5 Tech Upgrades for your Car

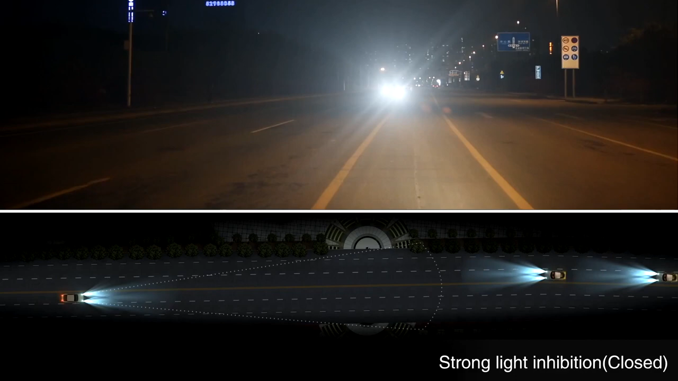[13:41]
The headlights of approaching vehicles usually dazzle the driver's eyes and cause traffic accidents. When operating the strong light inhibition function,
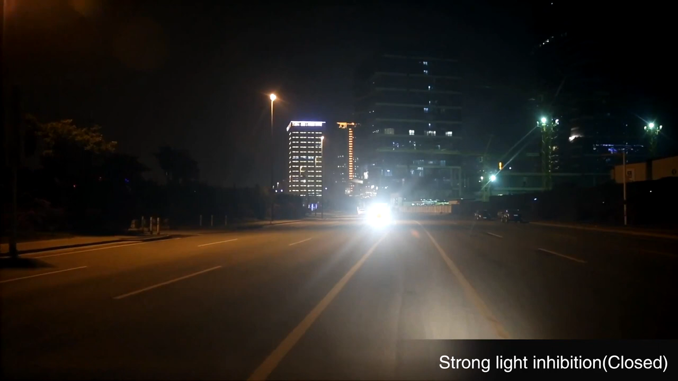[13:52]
the dazzle shall be erased as gray-black spot to the light source shown on the screen. The front view pedestrian or articles will be noticed.